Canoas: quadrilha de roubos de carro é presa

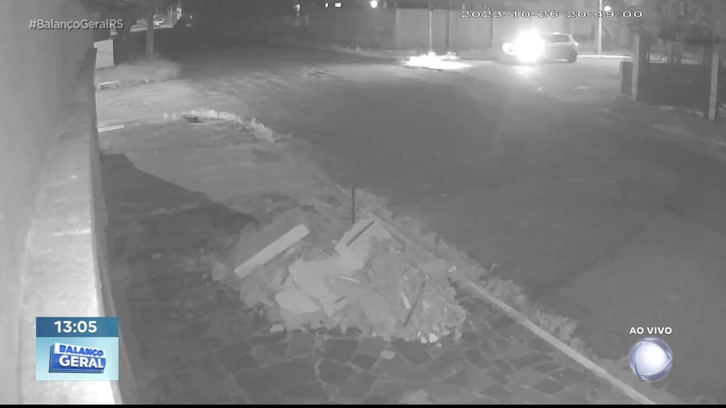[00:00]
Imagens de câmeras de monitoramento mostram a ação do criminoso que rouba um carro avaliado em mais de 100 mil reais. Ele chega em um carro branco, estaciona e se aproxima do veículo.